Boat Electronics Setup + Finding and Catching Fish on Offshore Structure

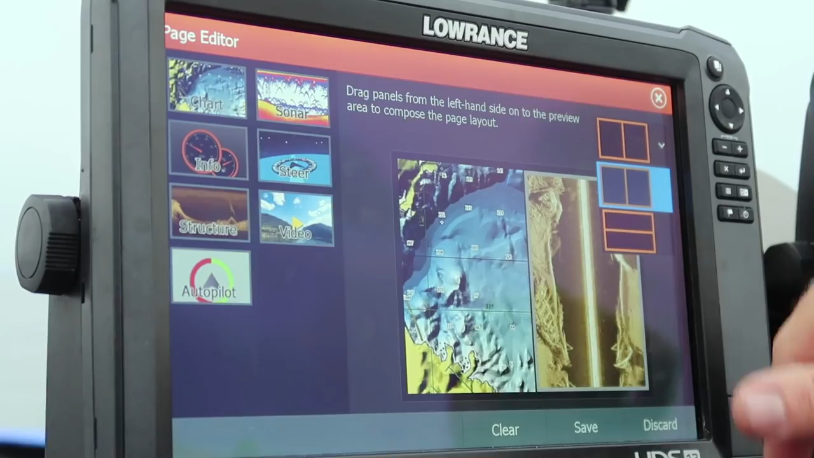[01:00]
I want them stacked on top of each other because I wanna utilize the whole screen.
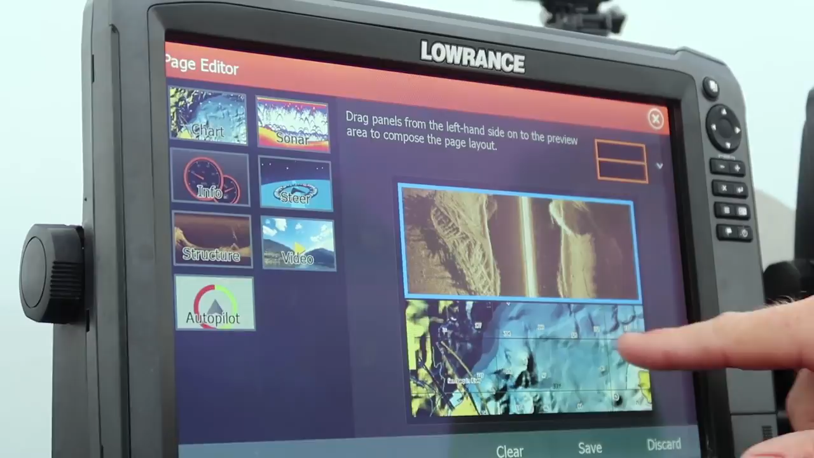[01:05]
I'm gonna move the structure scan to my bottom and my mapping up top.
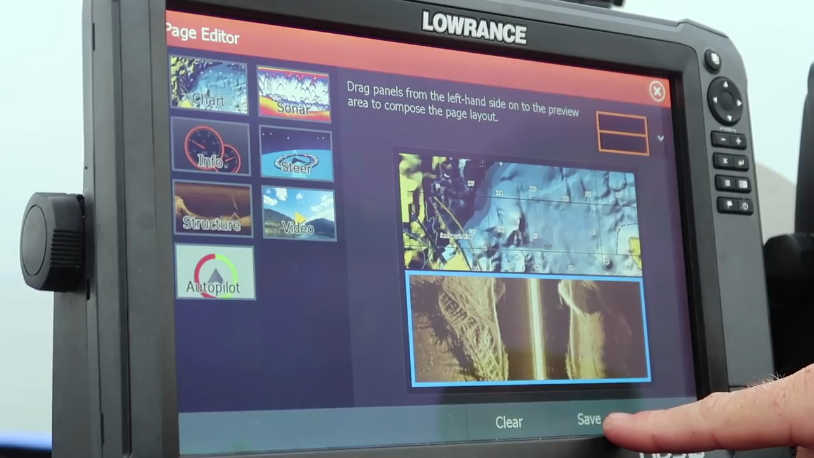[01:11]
So now I'm gonna press save, and it should pop up. Here we are. What this is gonna do is now I'm
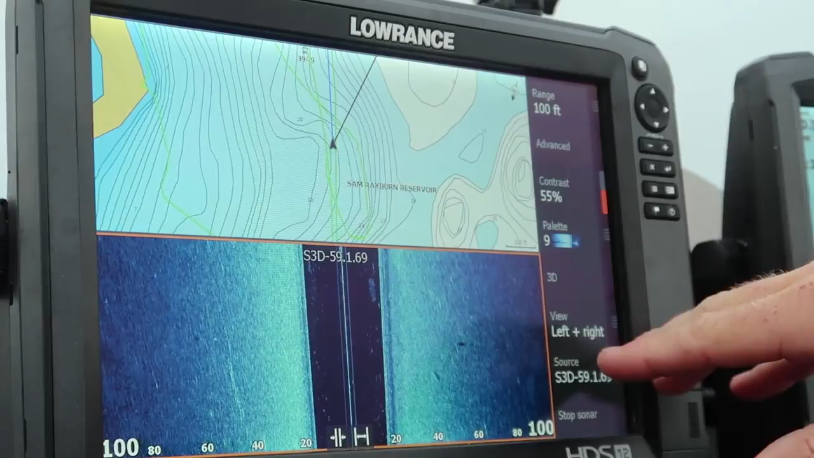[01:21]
gonna have to go into my actual unit on here on the sides, on my sides sidebar, go in and select left only. So now I'm utilizing my whole screen on the bottom to my left,
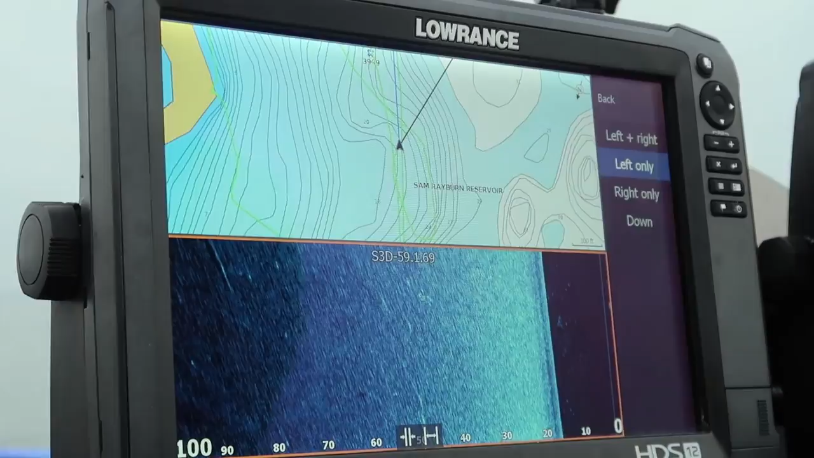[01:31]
and I'm gonna do the exact same thing on my right side. So I got 100, you know, I got 12 inches of screen rather than just utilizing one unit for your structure scan and your side scan.
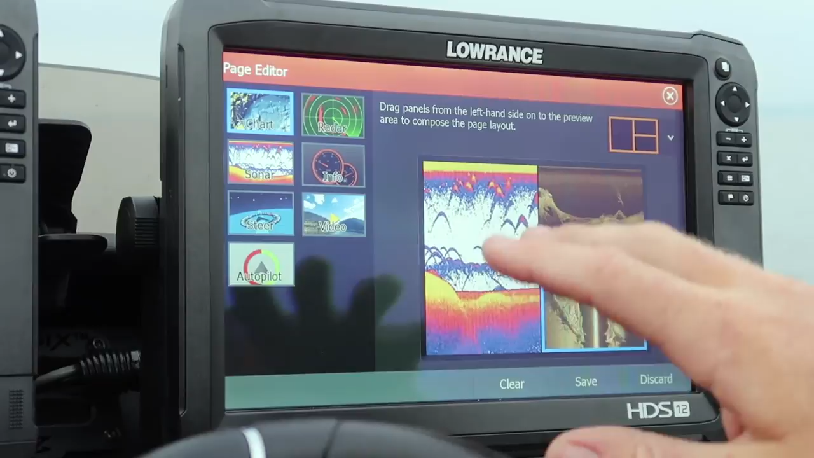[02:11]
And you're gonna have to go in and basically select your layout. So my personal favorite layout for this setup and for my own personal setup is
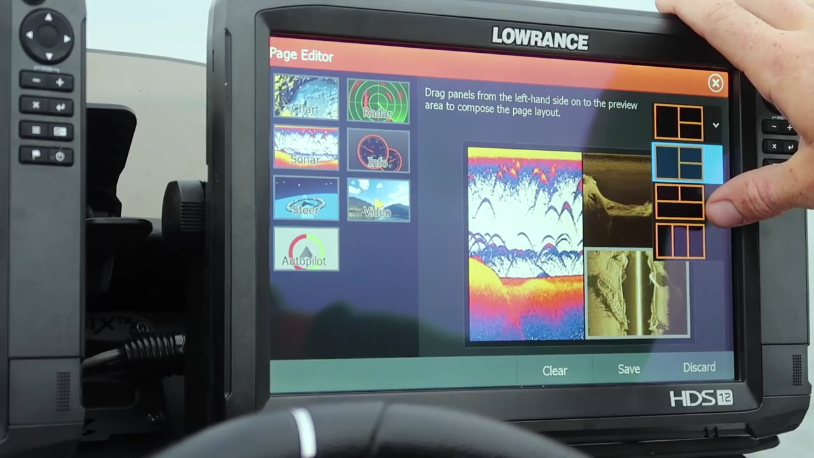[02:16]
structure scan, 2D.
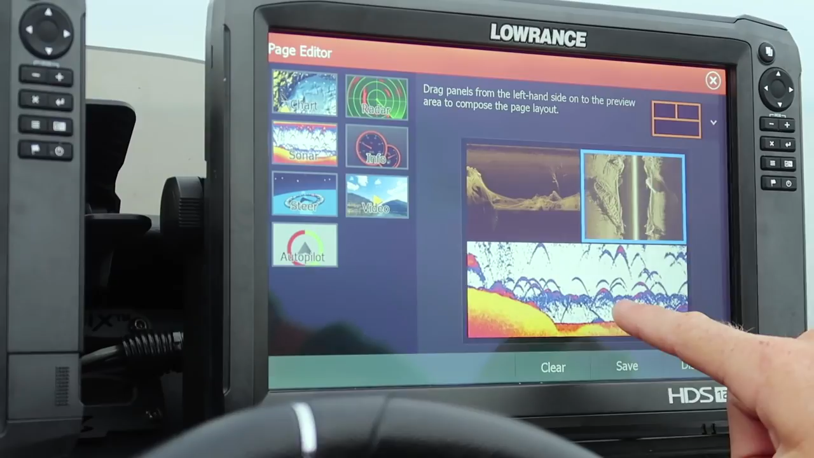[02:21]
So my structure scan, side scan, I'm gonna put him on the bottom, so I'm gonna utilize the whole screen like we were talking about, down scan and 2D.
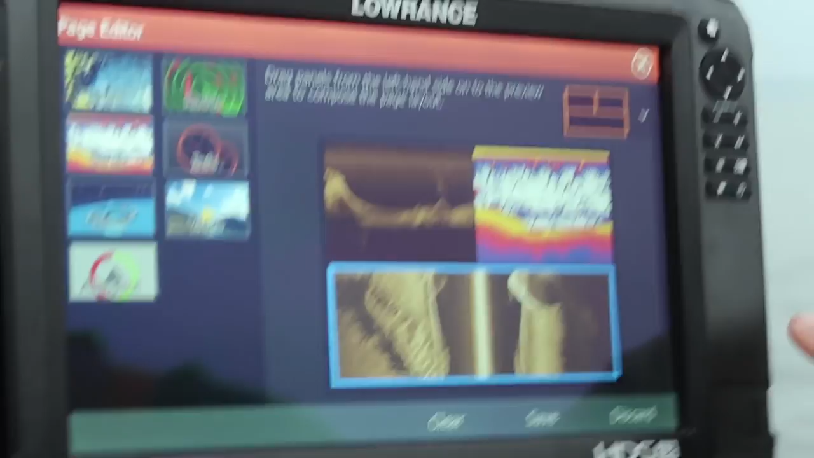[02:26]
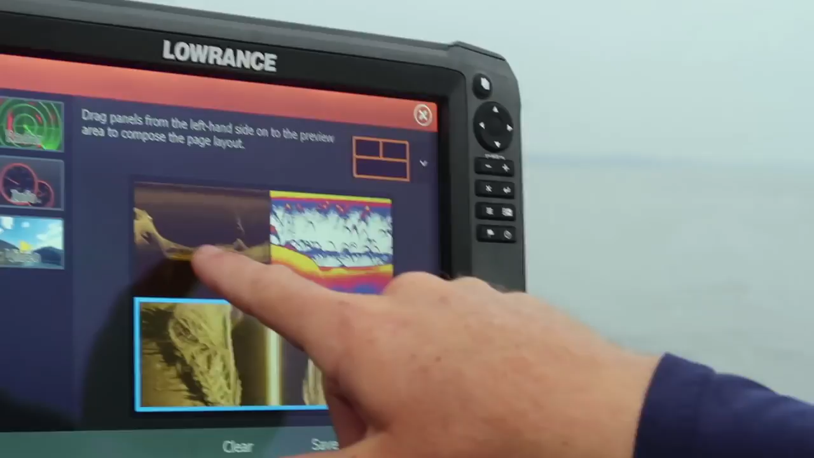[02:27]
So now I'll hit save.
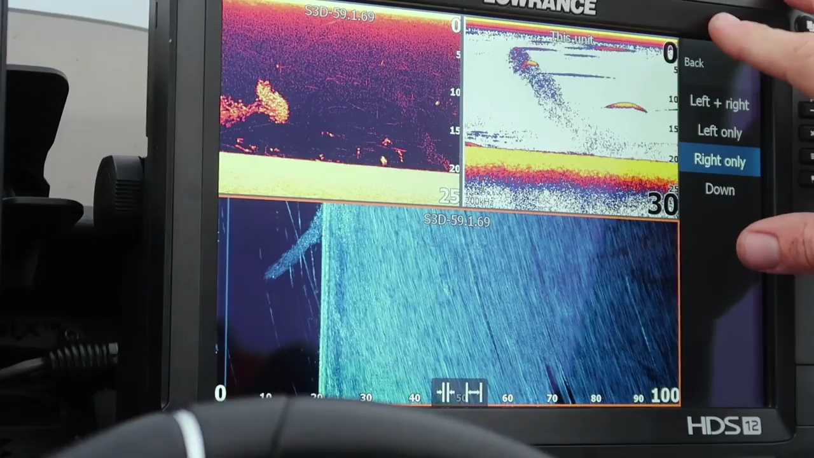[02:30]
You gotta go into your view, select right only, don't select left only, and then this one select right only.
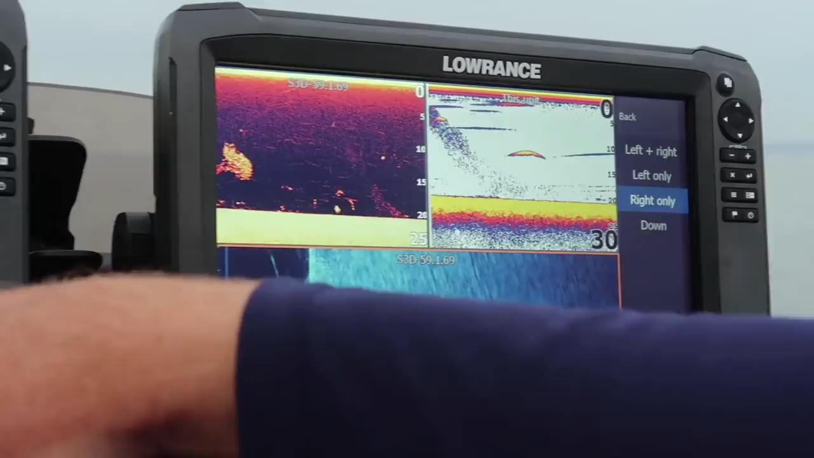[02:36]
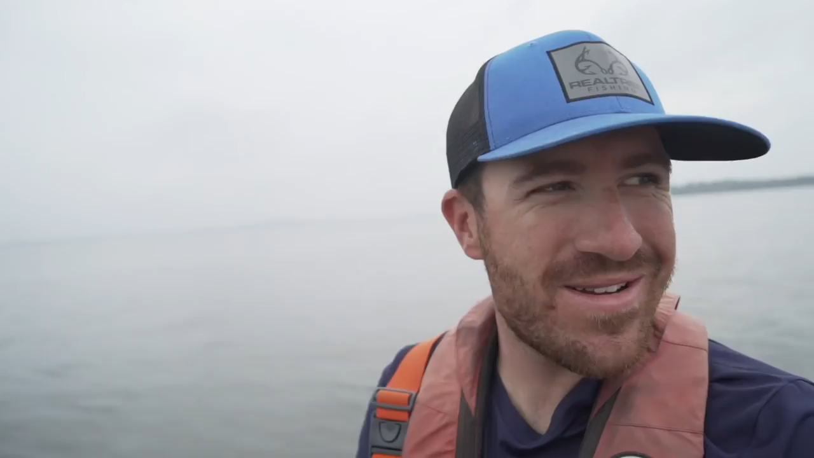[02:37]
You're gonna be all mixed up. You don't even know what's gonna go on.
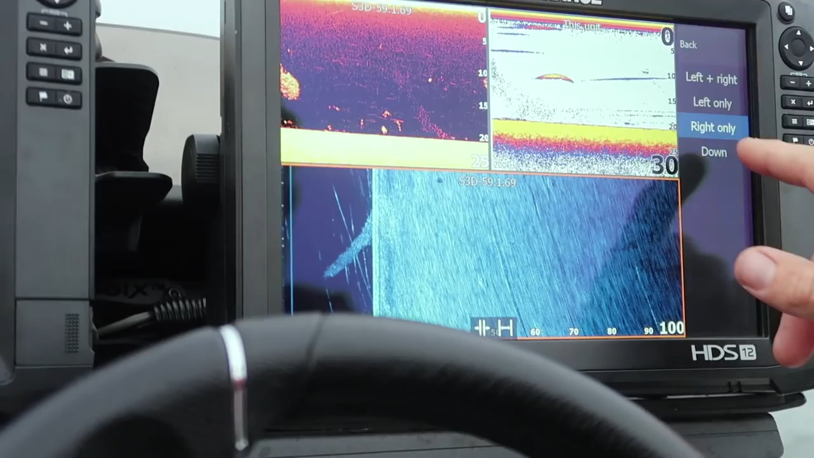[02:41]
So make sure you select right only, roger, and then you're good to go.
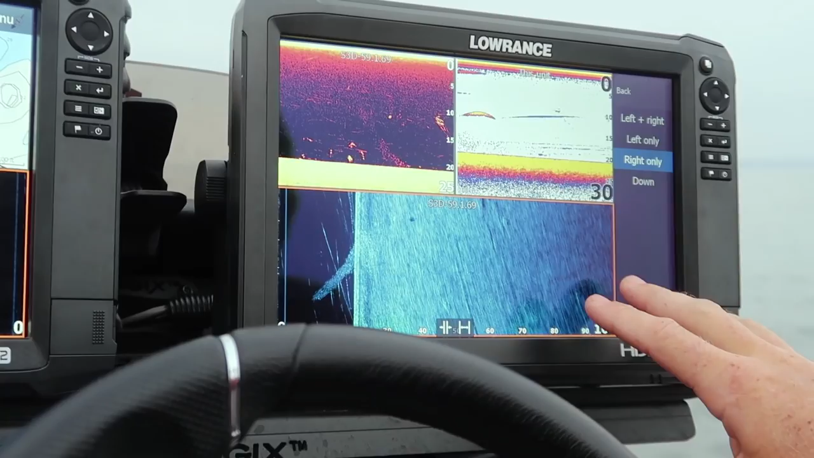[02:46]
So you have your 100 foot on your right, 100 foot on your left, it should be solid. Contrast is probably the biggest feature in a Lowrance side scan,
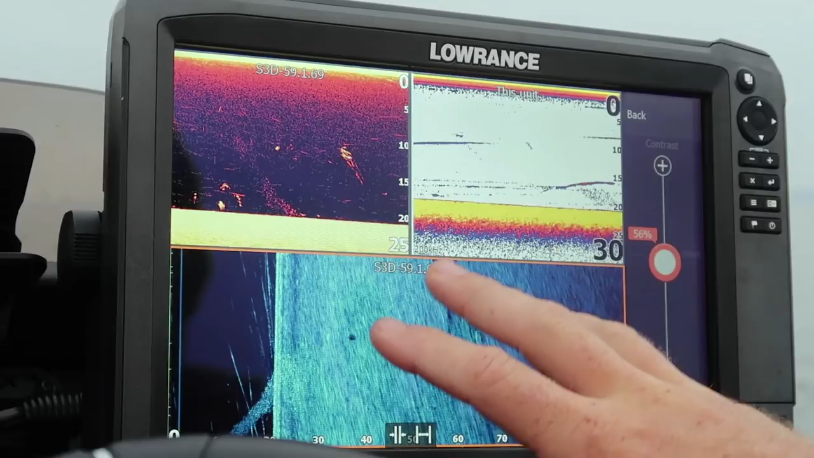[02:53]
down scan, structure scan
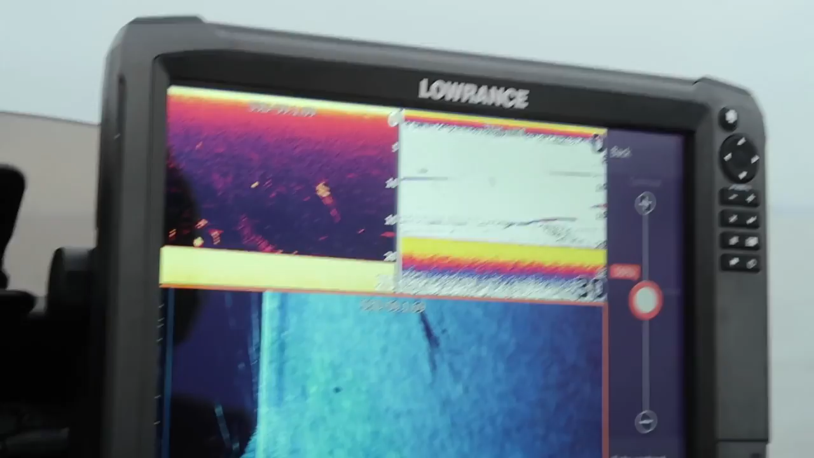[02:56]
transducer in this unit that you can use to really modify what you your personal preference.
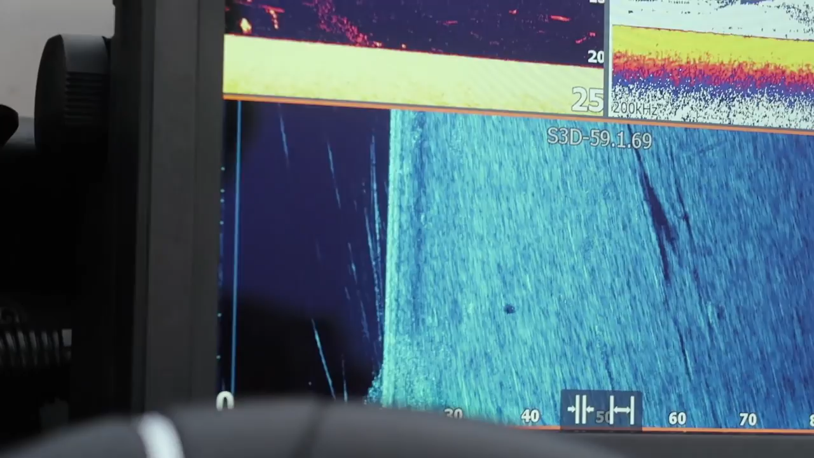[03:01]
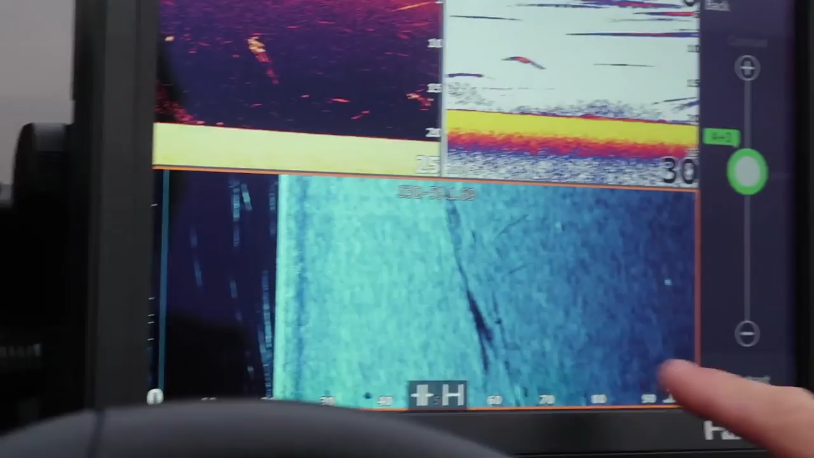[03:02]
So this is actually a pretty good little contrast. They've actually had +3, 62%.